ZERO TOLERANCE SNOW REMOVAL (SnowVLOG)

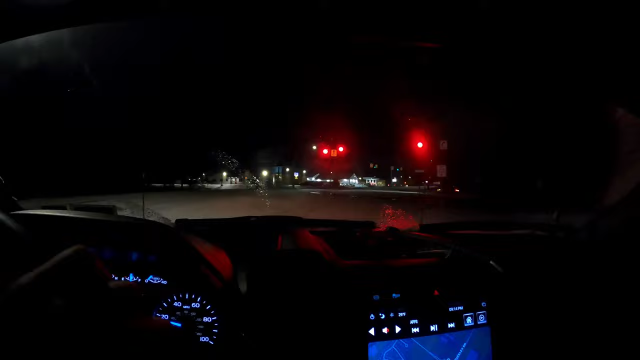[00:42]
Right now, I'm heading in to go help out one of my buddies who has a contract, which is zero tolerance because it's a nursing home. Basically, any snow, we got to clear. So I'm heading out there. Like I said, it's it's thick out right now. It's about 5 miles north of here. We're going to go help him out. It's actually my other buddy who's at the property right now that we're going to help out.
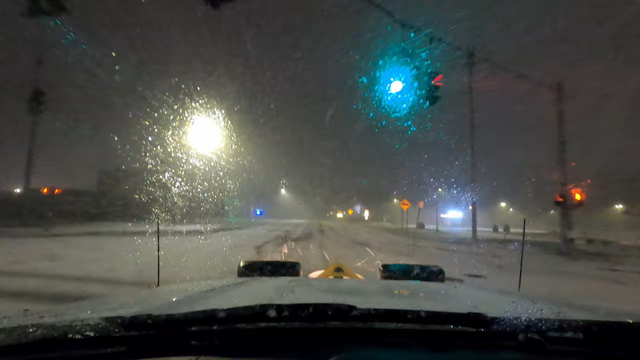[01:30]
We ended up getting hammered with about 6-7 inches of snow. I think the high was 5 degrees, and while we were plowing, it was sitting around -2.
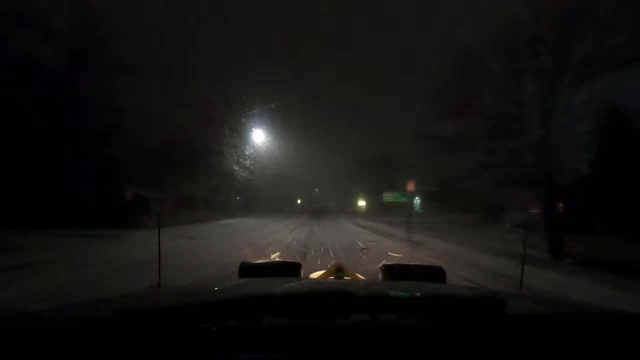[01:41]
So with wind chill, it was a lot colder than that. But we were out there getting some plowing in. Unfortunately, I didn't get it on video. But as you can see, this road is covered here. The day after that, we ended up getting about 1/2 inch of freezing rain. So layer that on top of it, and it was a nightmare. Hopefully everything's not too big of a mess right now.
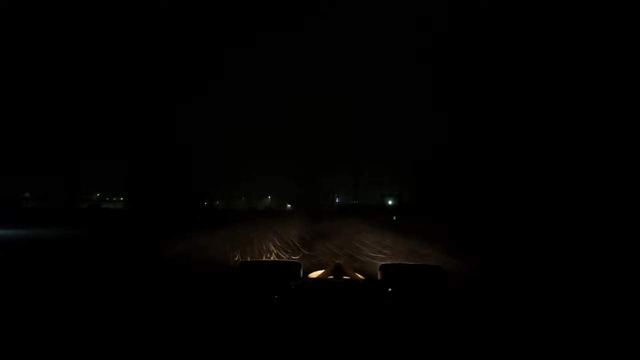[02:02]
Our weather's crazy here, so like I said, it was -3 or whatever it was the other day, and today the high was 43 degrees. But tonight we are getting some wind and a lot of snow. As you can see, it is a complete whiteout right now, and I can't see anything. Luckily, we're one of the few people on the roads right now. I'm in a 2018 Ford F-250
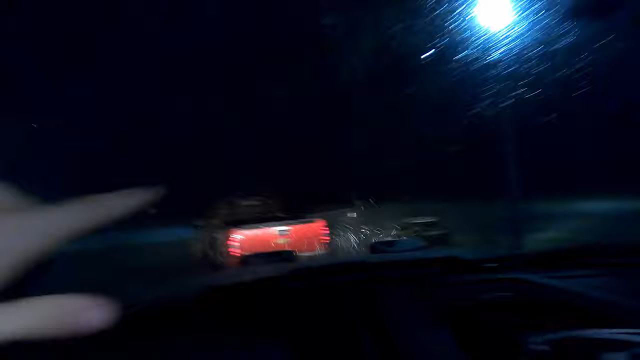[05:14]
It is coming down hard. We are, we're gonna start pushing this. So I did forget to bring my chest mount. I don't know where it is. It actually might be in my back seat.
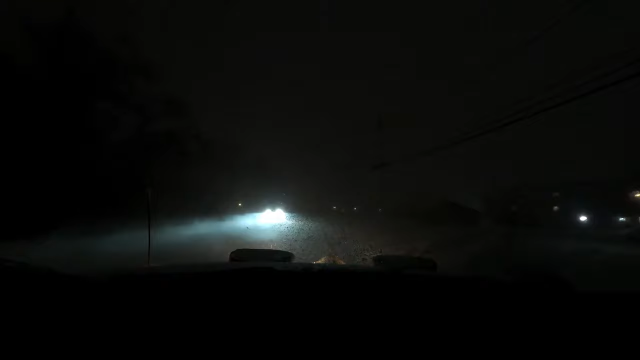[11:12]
And I would have had it on footage that was his fault. Another good reason to always have a camera going while you're plowing. I really can't see like more than 10 feet in front of me at a time right now.